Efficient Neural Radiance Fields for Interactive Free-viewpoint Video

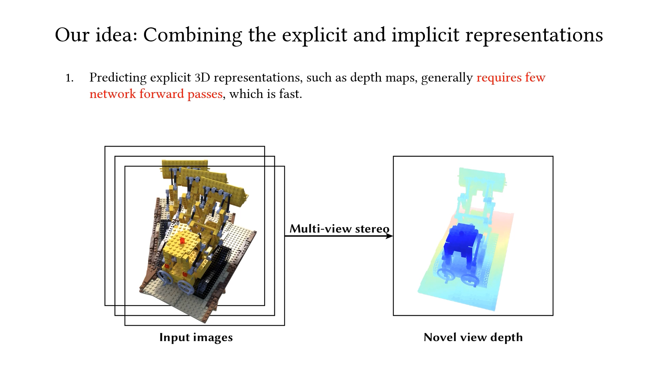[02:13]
Our observation is that predicting explicit 3D representations, such as depth maps, typically requires few network forward passes, which is fast. By building the radiance fields upon explicit representations, we are able to render high-quality images efficiently.